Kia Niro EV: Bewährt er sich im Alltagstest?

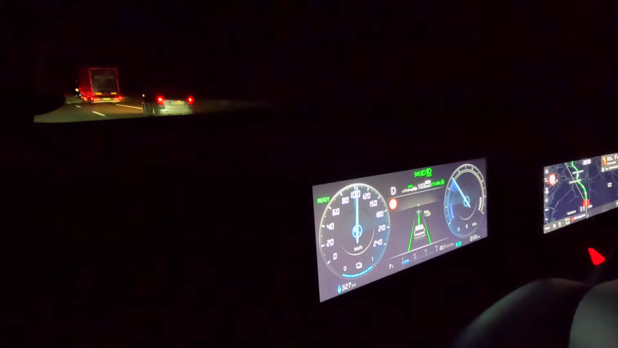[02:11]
Er hält mich wieder in der Spur drin, die beiden grünen Linien links und rechts vom Wagen. Und vorne hält er wunderbar wieder den Abstand. Das ist für mich entspanntes Fahren. Gerade hier, wo jetzt ein Tempolimit ist, kann man das wirklich entspannt mitmachen. Den nächsten Tag im Hellen dann tatsächlich auch mal bin ich unterwegs.